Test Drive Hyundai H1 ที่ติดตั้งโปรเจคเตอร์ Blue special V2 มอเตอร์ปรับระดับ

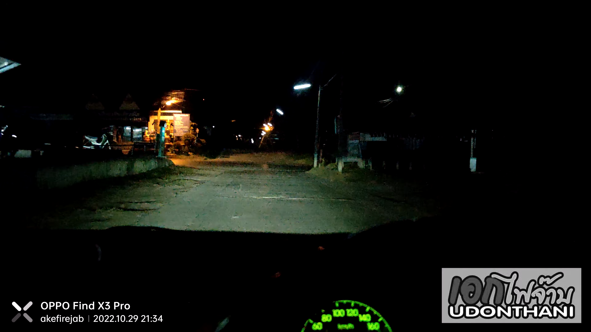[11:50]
Elite Light นะอีกตัวนึงชอบ Laser นะอะไรอย่างเงี้ยครับก็จำชื่อรุ่นไว้แล้วก็มาเลือกดูหน้างานได้นะครับจะได้ตัดสินใจง่ายขึ้นเพราะถ้าเกิดว่ามาเลือกดูทุกตัวเนี่ยโอ้โหมันวันนึงก็น่าจะไม
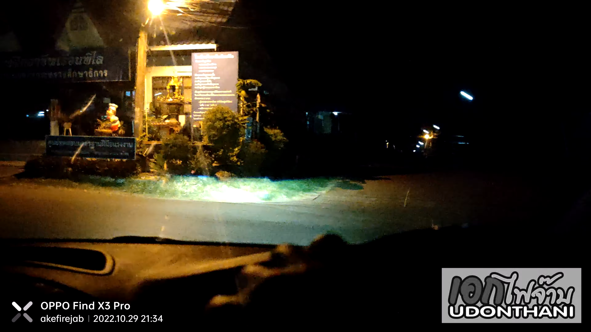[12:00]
่จบนะเพราะว่ามันเยอะมากครับโปรเจคเตอร์ตอนนี้ผมมีหลายรุ่นหลายยี่ห้อเลยนะครับผมดีๆทั้งนั้นนะครับโอเคจังหวะนี้รถหน้ามันเชิดเนาะไฟมันเชิดแล้วก็ปรับลงครับป